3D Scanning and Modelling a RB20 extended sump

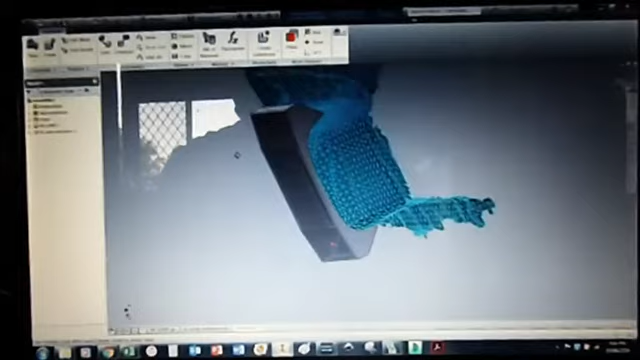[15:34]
this is where I'm at with it. So, got the edges to line up,
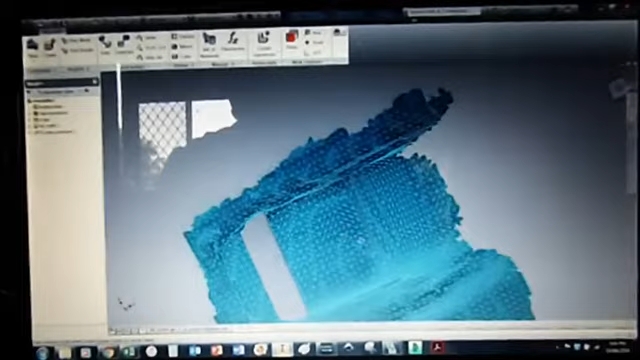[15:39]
cutting the back out, so then it should just slip over the
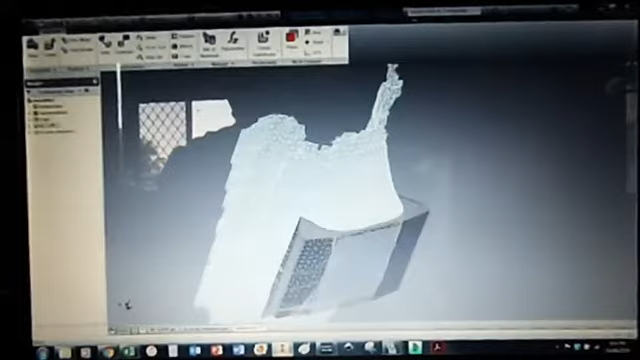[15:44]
outside shell and then you can scribe the line where to cut the sump.
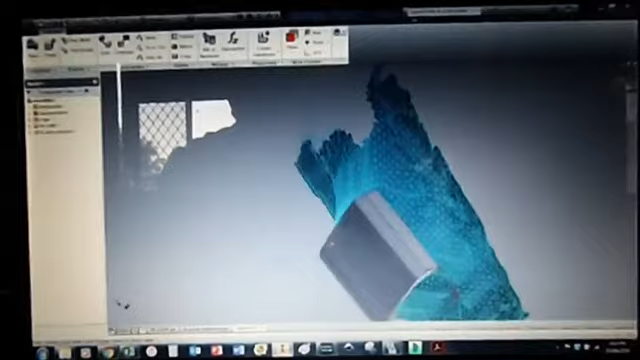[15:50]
I'm gonna have a look at getting this front part off because that's where my sway bar rubbed,
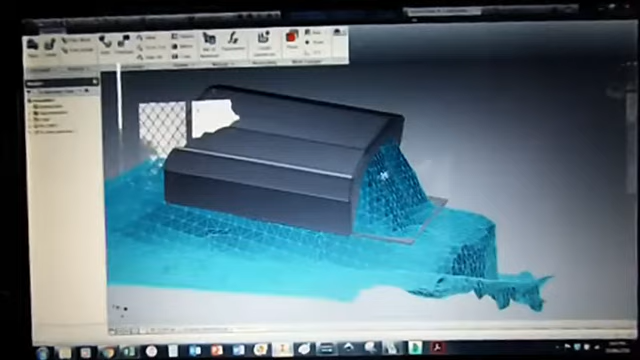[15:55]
and then run a full face down and a full face on the bottom,
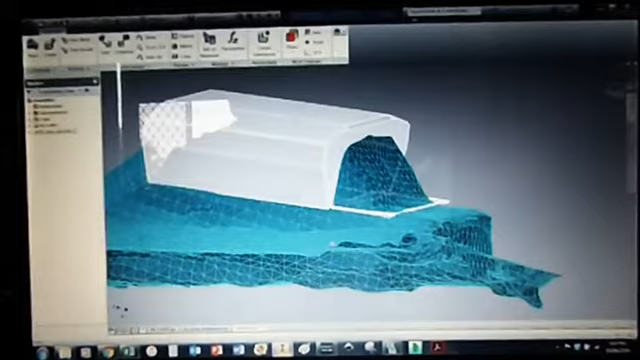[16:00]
and then we'll just cut through here. Then we can grind this edge back as needed.
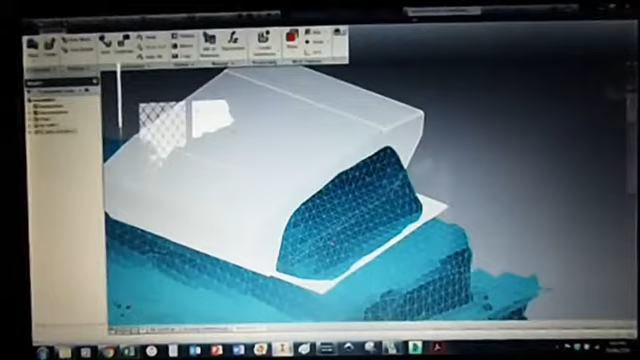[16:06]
Grind this edge back as needed.
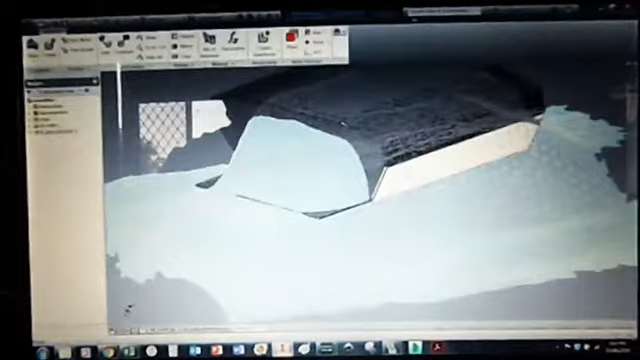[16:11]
Weld all around here, weld all these seams up.
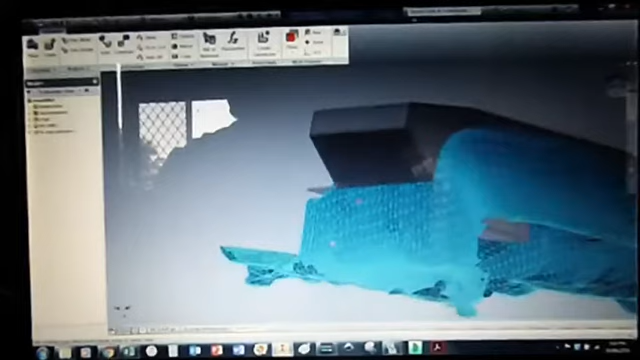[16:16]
Down there, around the back, corner to corner everywhere.
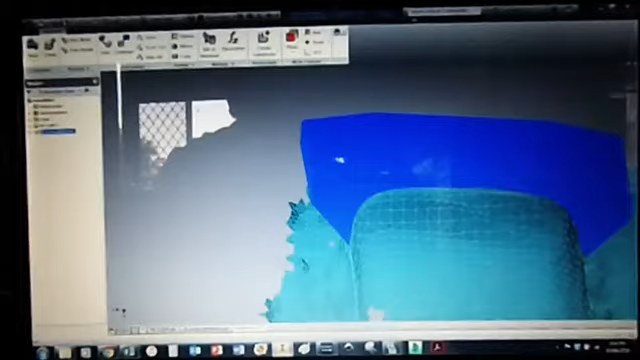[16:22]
And then all these are folds, so no welds. So then it's just pretty much gonna be
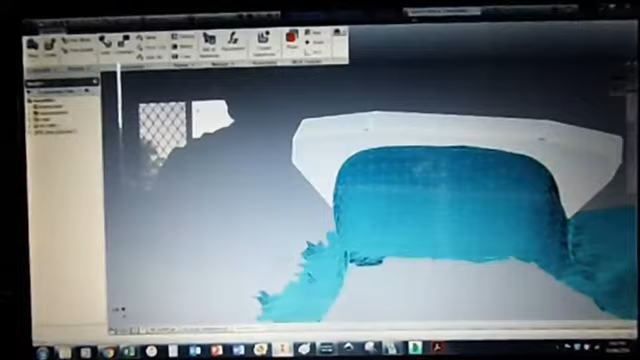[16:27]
weld around the corner and wherever it connects to the sump.
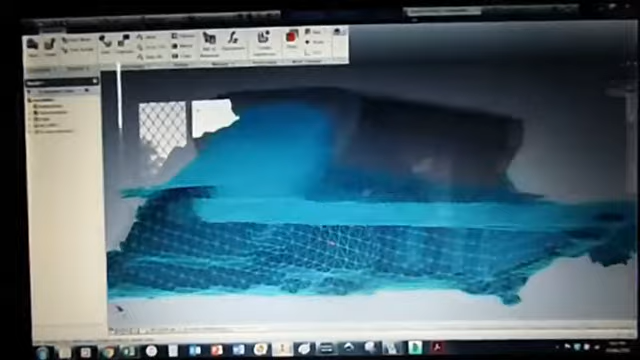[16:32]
Then I get my sway bar clearance in the front.